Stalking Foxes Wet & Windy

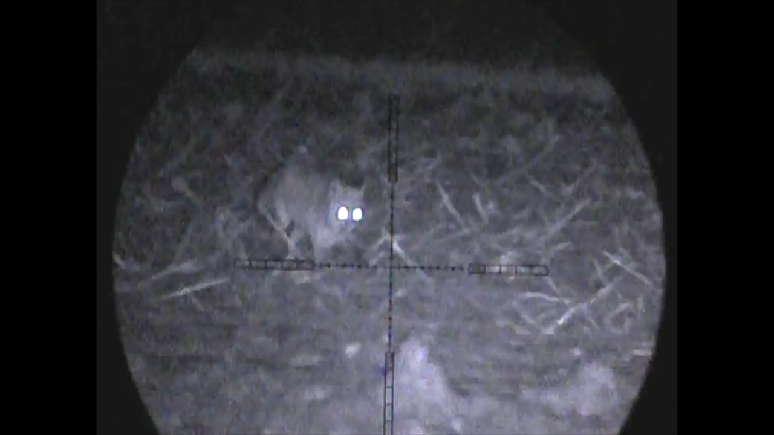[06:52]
with the wind blowing me around a little bit I actually pulled the shot a little bit left and double lunged it it did run probably 20-30 yards but we soon found it
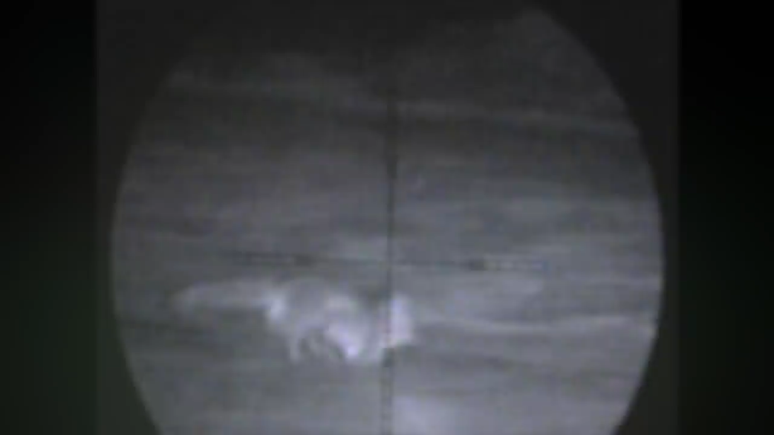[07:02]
alright well I can put my headlamp on full this time stalk number 2 was again successful I've got to navigate this now it's like a fence
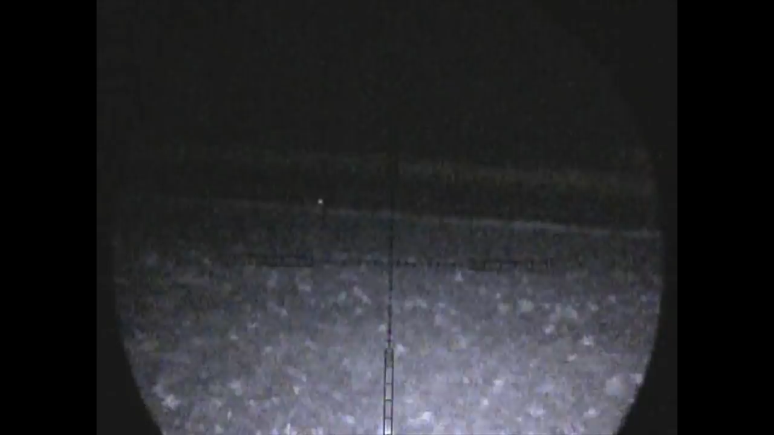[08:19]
away I am confident I wouldn't have seen this fox had it not been for the
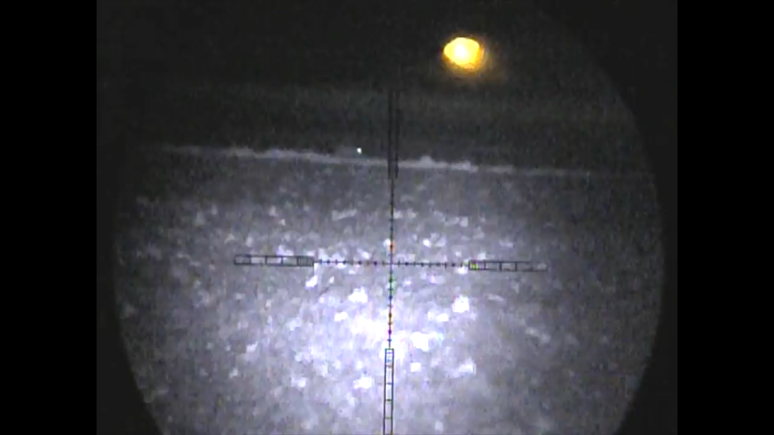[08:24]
useful tool that is the thermal spotter yes they are expensive but my god they are a game changer
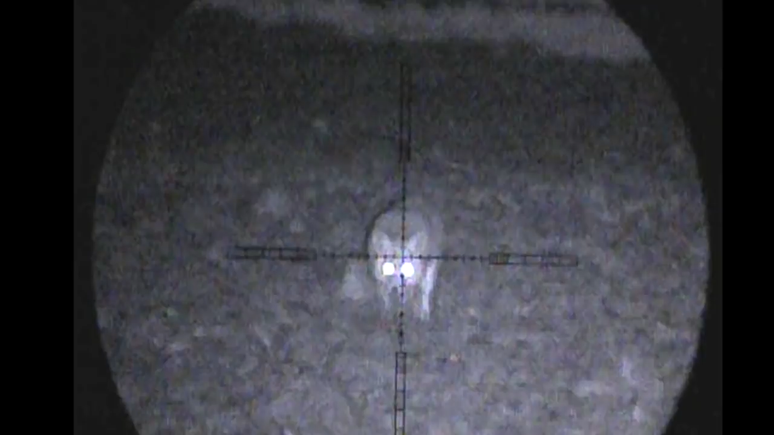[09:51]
and I believe the award for most dramatic death scene in this video certainly goes to this fox so check out that death flop
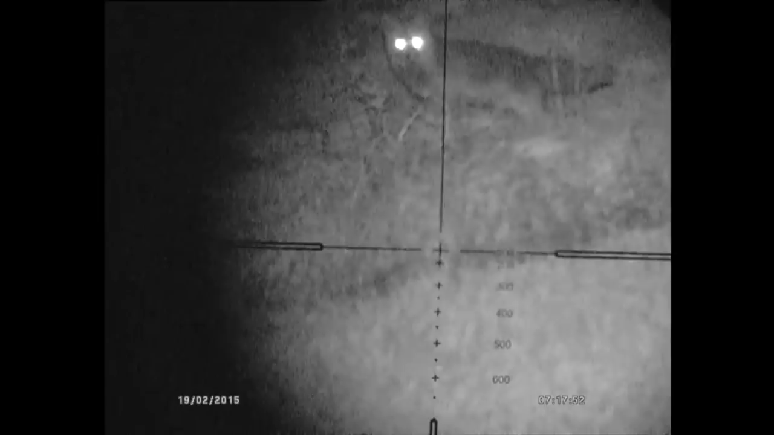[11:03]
he takes this fox down spotted with his pulsar axion key thermal monocular
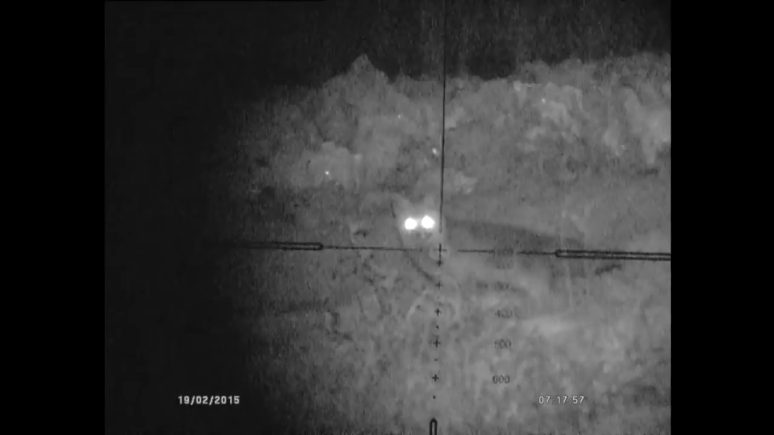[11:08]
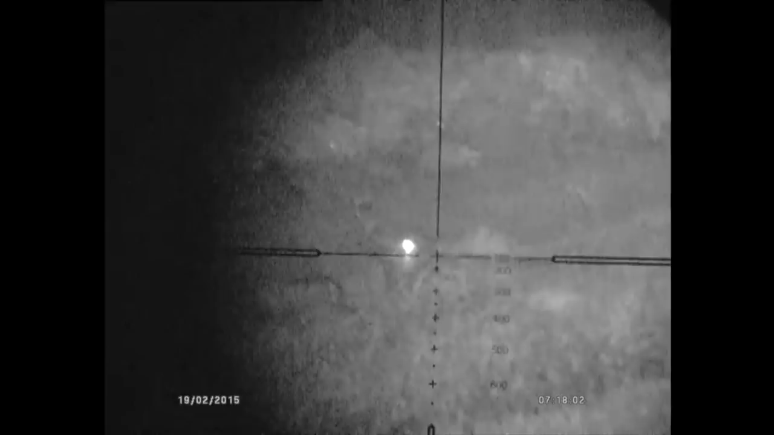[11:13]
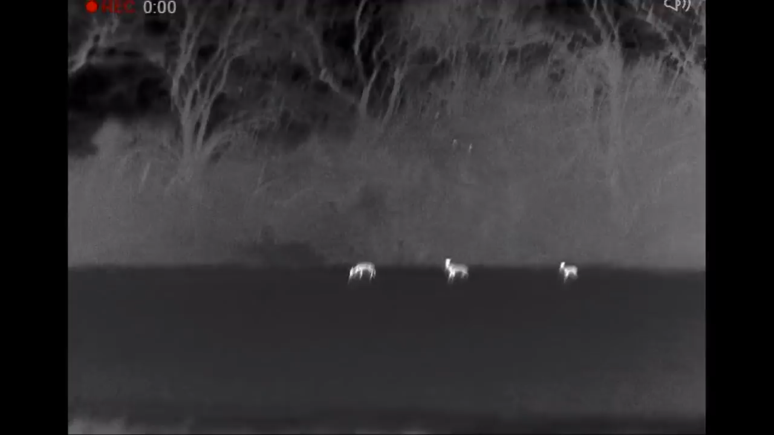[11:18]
on to a different evening all together now and I stopped to observe this family of
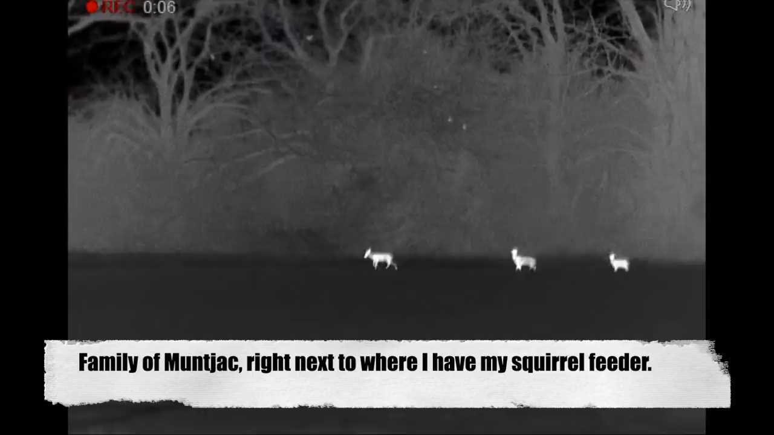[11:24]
muntjac just a stone's throw away from where I keep my squirrel feeder you can also note several pigeons also in the trees here as well
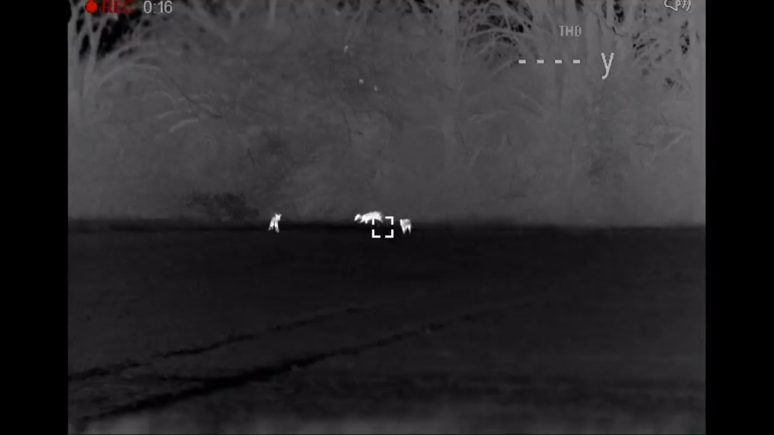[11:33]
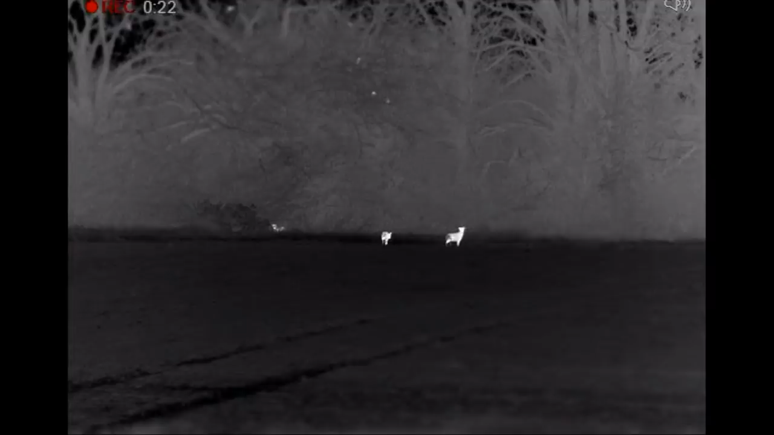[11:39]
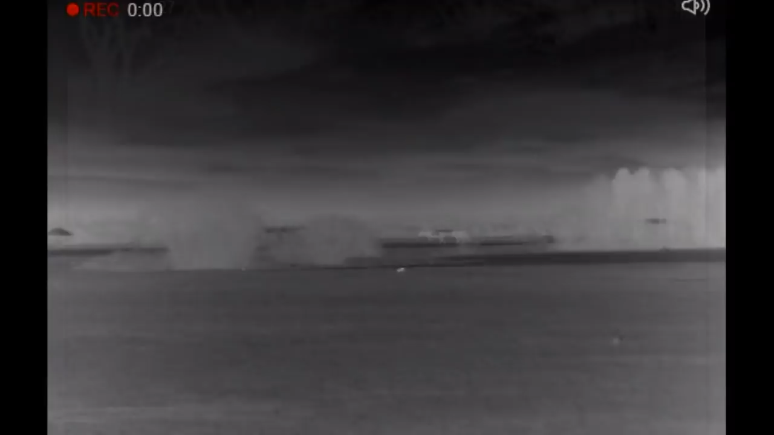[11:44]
on the way down to the location and up on the bank we can see our fox once again coming actually from the direction of the spinny that I had shot a fox in only the week previous to this I need to be over where those tall trees are there so we finally
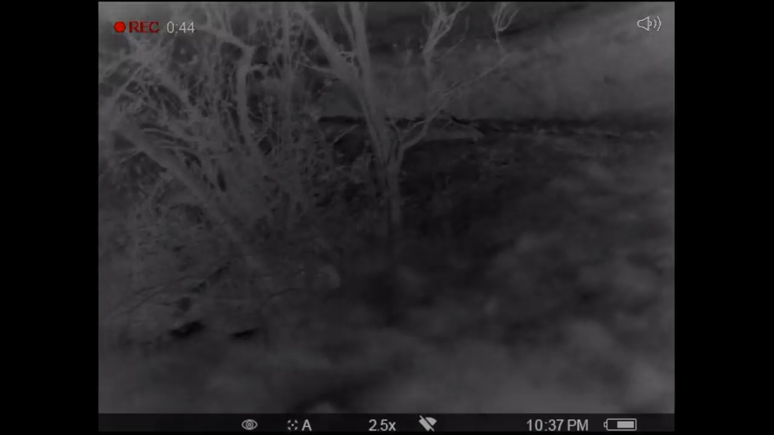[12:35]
deciding that it would be best tackled if I went to stalk this fox by myself I get
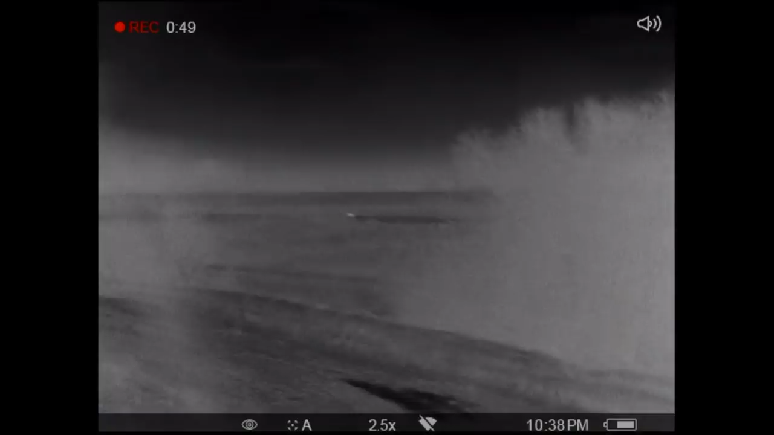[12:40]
myself in position over just the other side of the cover to where the fox was last
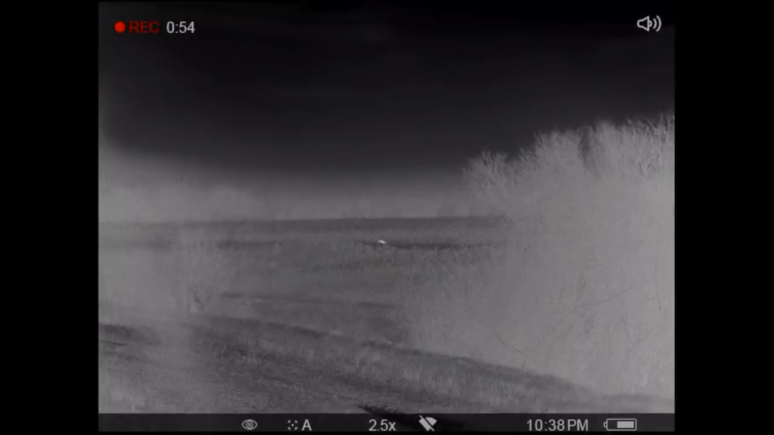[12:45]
seen first of all I thought this was it but it turns out it was another muntjac as
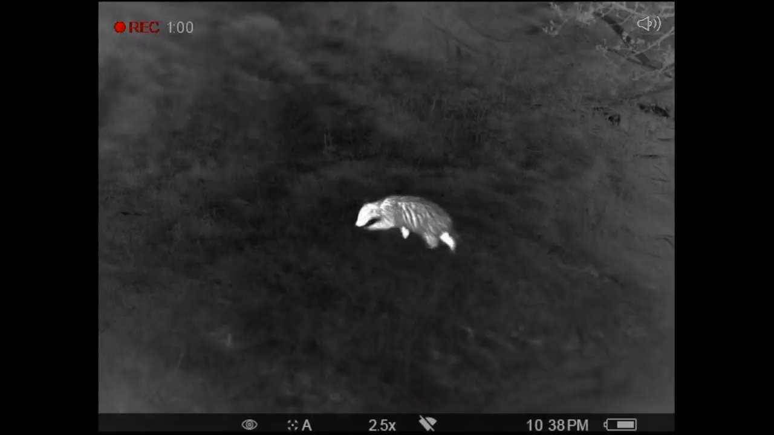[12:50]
this badger pops out just 17 yards away so I'm clearly
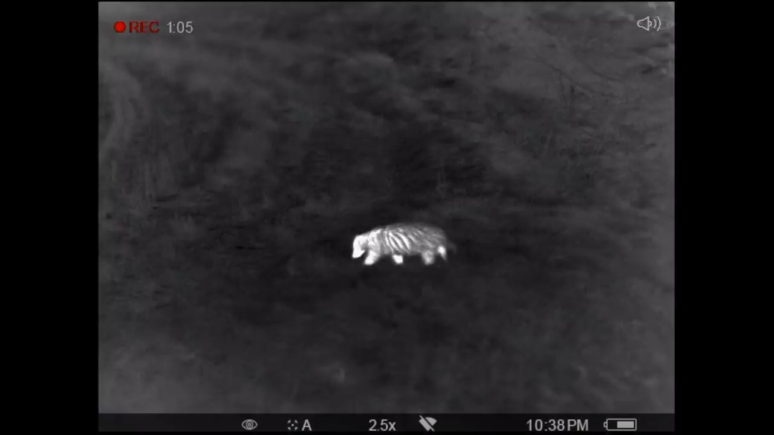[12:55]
in the right place in terms of the wind and everything else for the wildlife to be able to go about
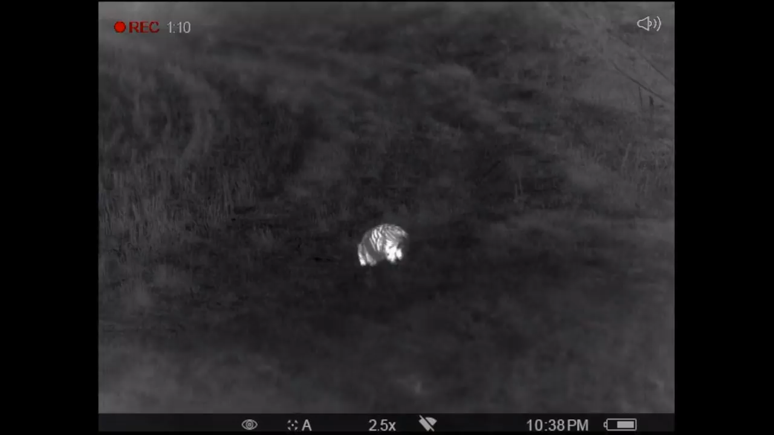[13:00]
its business there as he's looking for worms that's not what we came for
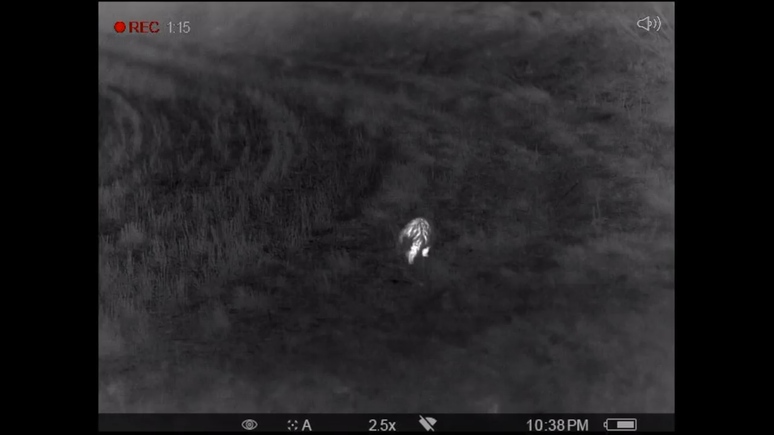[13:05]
though we are looking for the red menace and there it is spotted coming
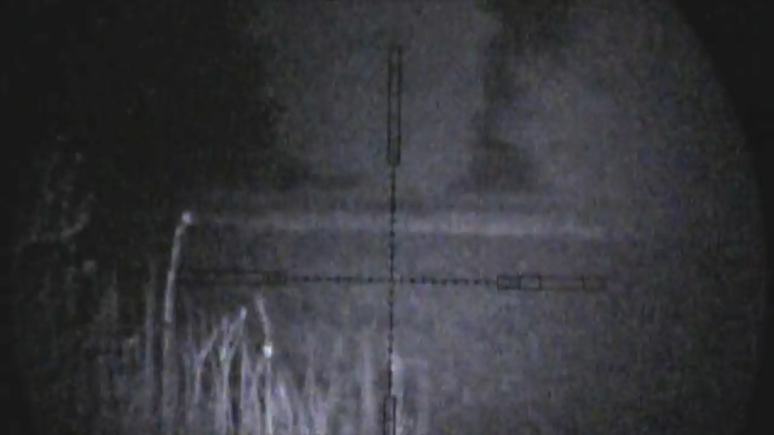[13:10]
from right to left towards my location several hundred yards away there as
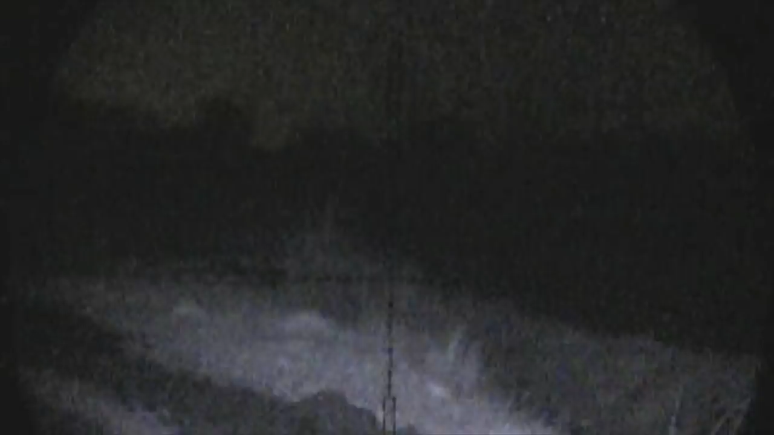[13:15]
that's on 16 times mag looking through the scope he finally wanders to
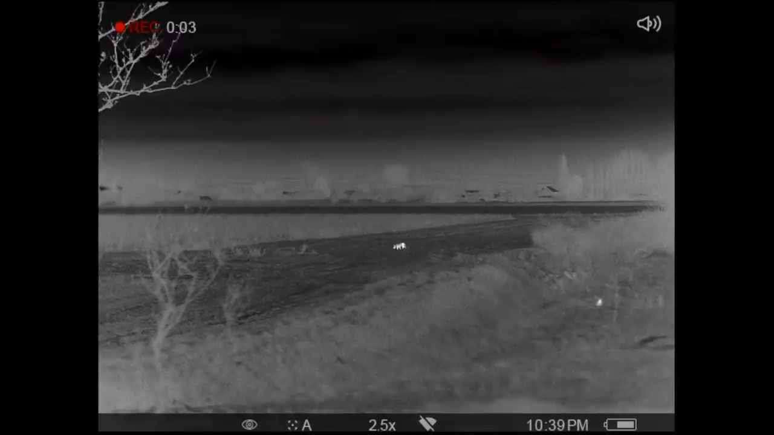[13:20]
a decent range but the position I'm in as we've still got our badger
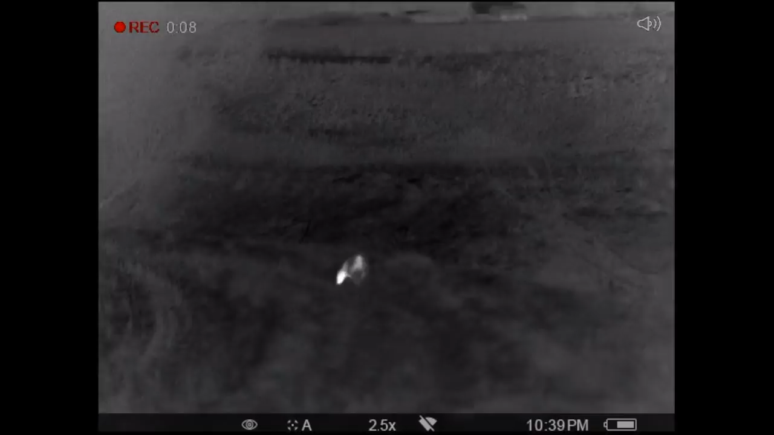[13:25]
in view at the same time here is that the backstop
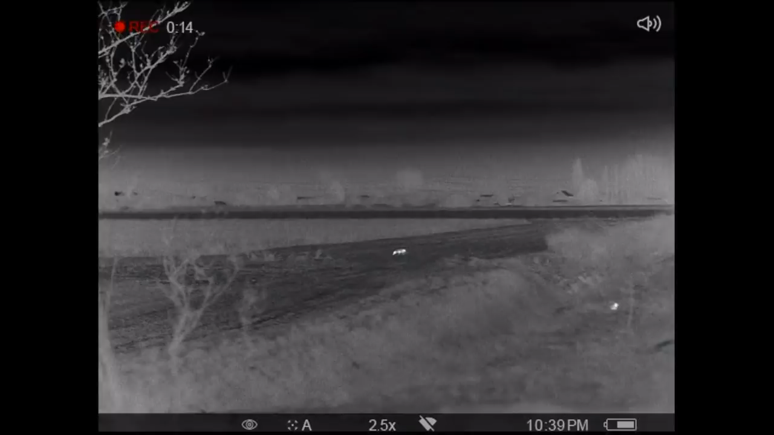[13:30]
in that direction isn't brilliant I really need him to come a bit more to the left so I'm just checking the distance here with the thermal it's in range but it's also
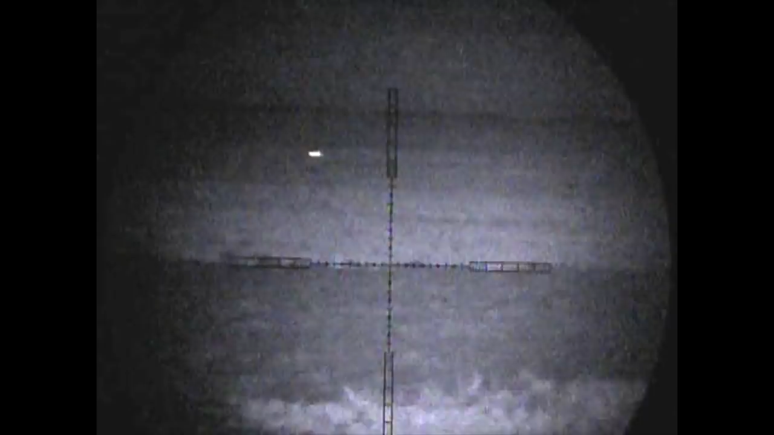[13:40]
very windy and like I said it's not safe he actually went way way left so he
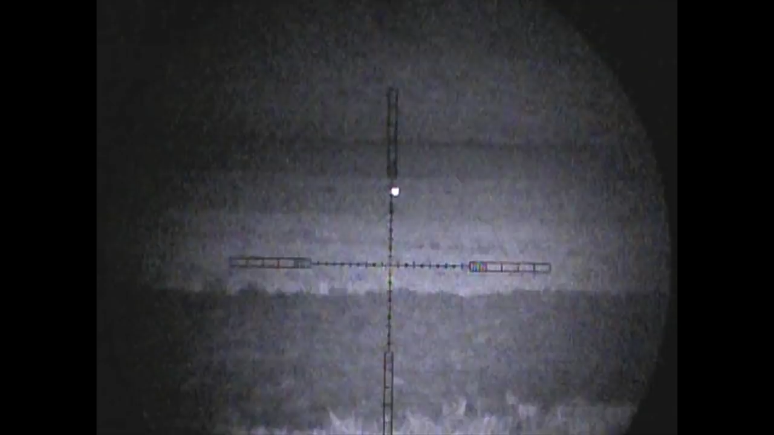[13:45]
went up behind the trees I couldn't see him so I walked forward put the fox caller out the Icatec
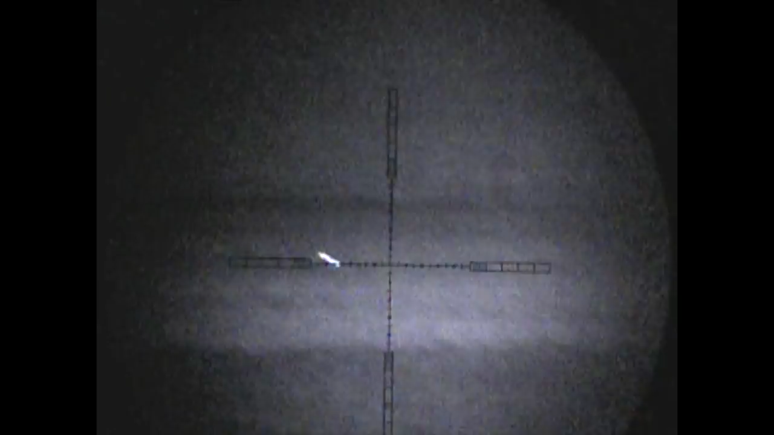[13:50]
GC500 played at rabbit distress and actually called this fox all the way back from
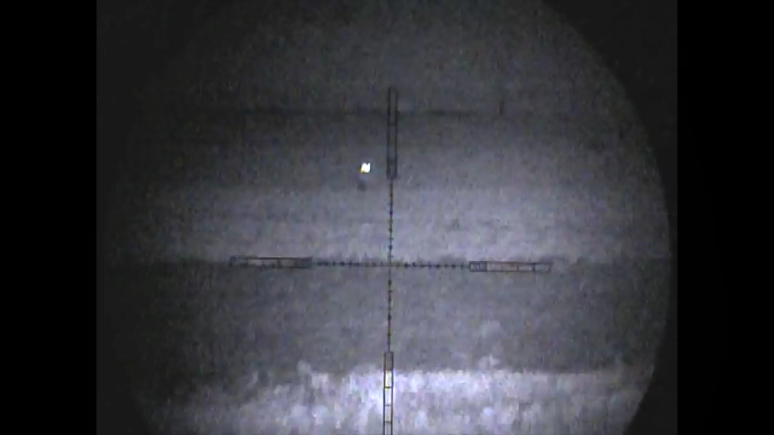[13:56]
several hundred yards away the trouble is rather than come my side of the trees the awkward
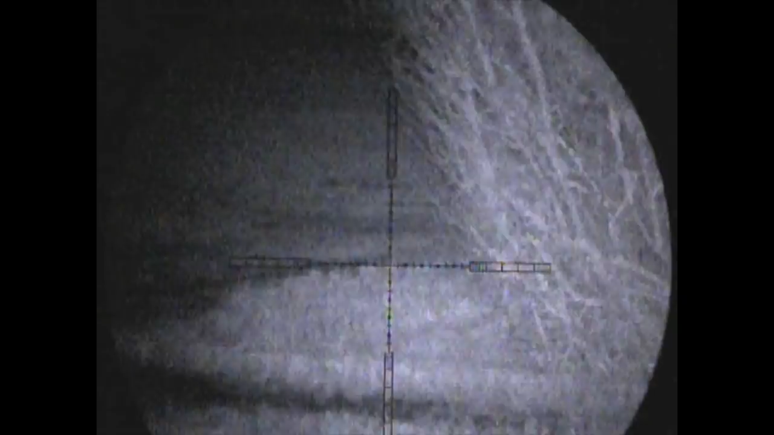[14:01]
little sod went to the right back behind the trees so I had to wait several minutes before he actually came back into range